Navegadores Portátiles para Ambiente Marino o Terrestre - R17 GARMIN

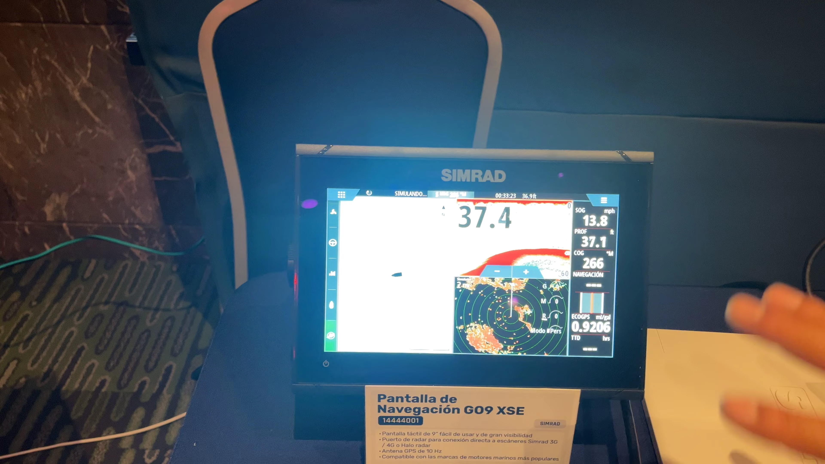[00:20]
Aquí vemos algún ejemplo de cómo podemos dividir las pantallas en diferentes funciones de la misma.
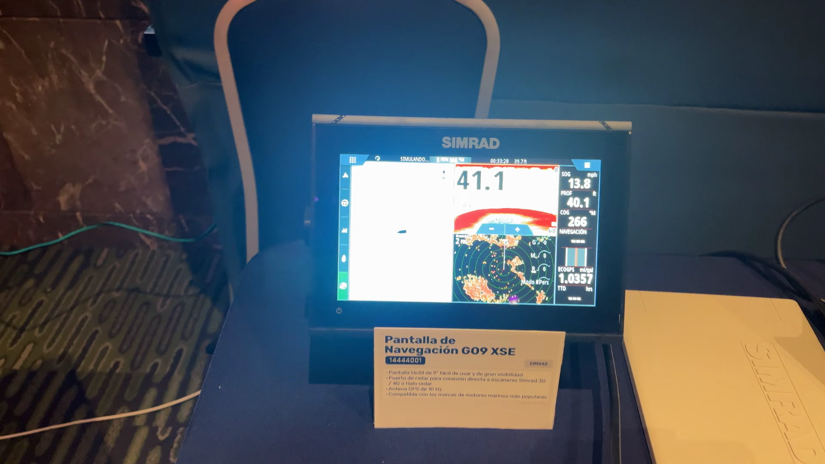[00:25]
Aquí estamos viendo en la misma capacidad, pero en una pantalla de 12 pulgadas,
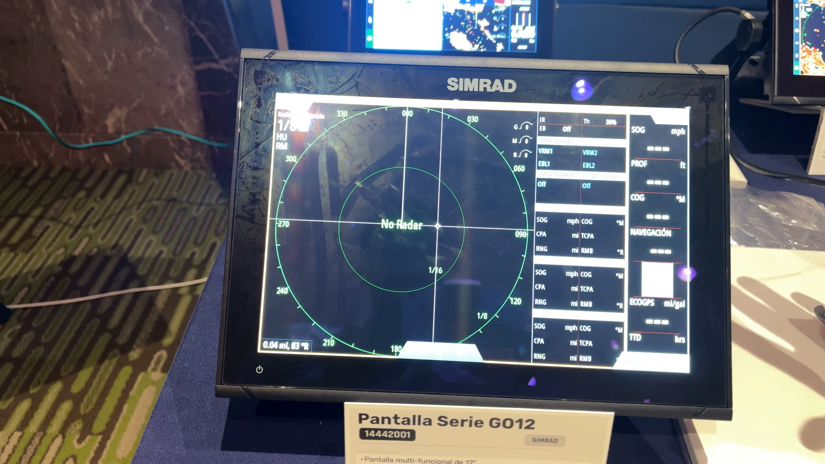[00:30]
con mejor visibilidad de enfoque de todos los productos y todas las funcionalidades que ofrece.
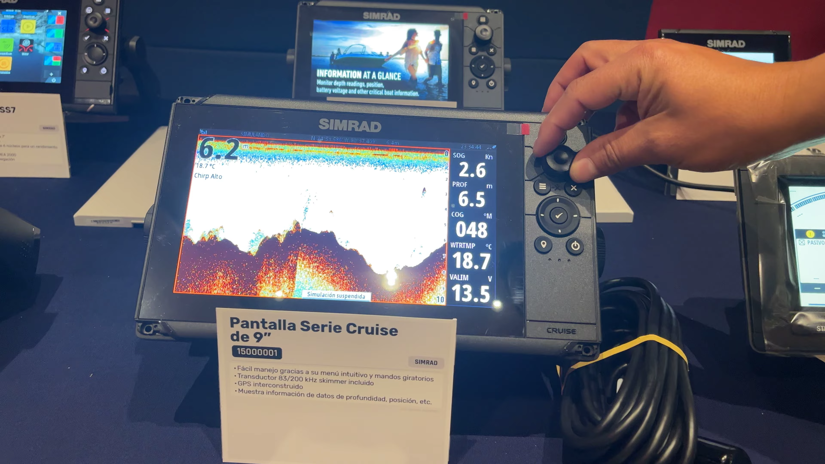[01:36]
On screen: water 18.7°C, speed 2.6 kn
esta es manual 100%, la cual podemos controlar a través de la perilla,
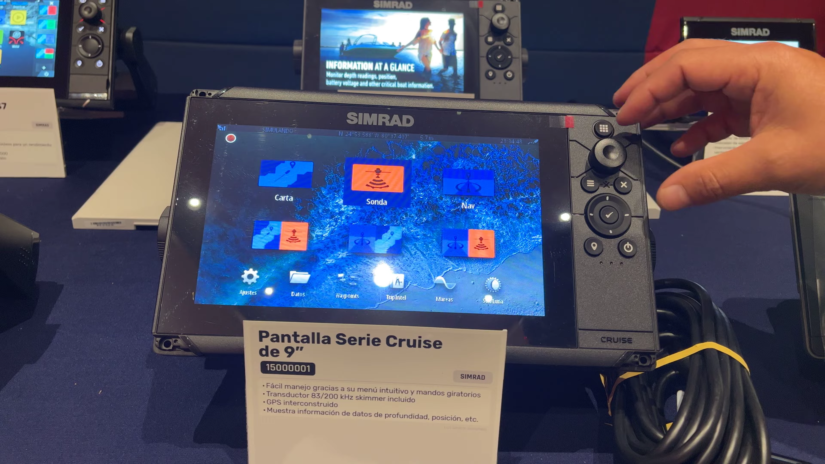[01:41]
podemos ver carta, podemos ver sonar o sonda.
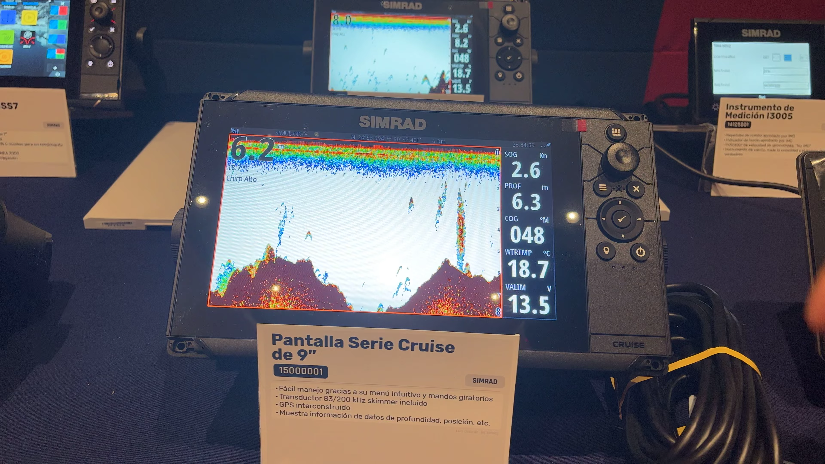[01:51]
On screen: water 18.7°C, speed 2.6 kn
Aquí lo estamos viendo. Aquí regresamos, podemos ver ruta, podemos igual dividir, tanto cartografía como una sonda tradicional.
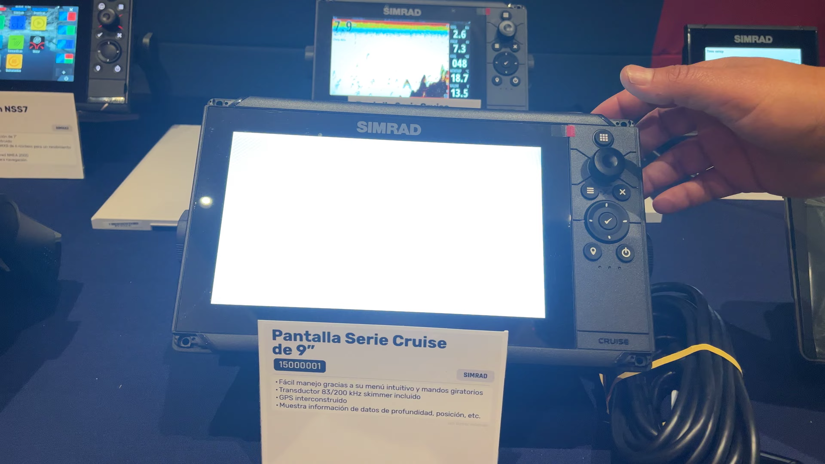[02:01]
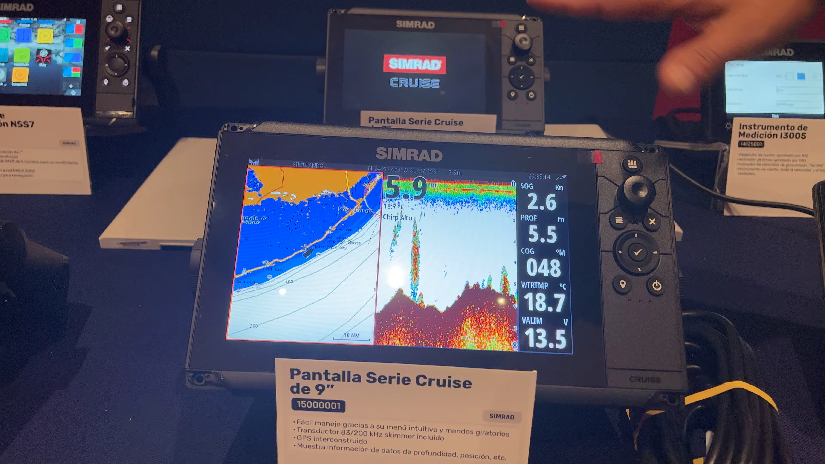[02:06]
On screen: water 18.7°C, speed 2.6 kn
Esta versión, la estamos viendo aquí en dos, una que es de 7 pulgadas y una de 9 pulgadas.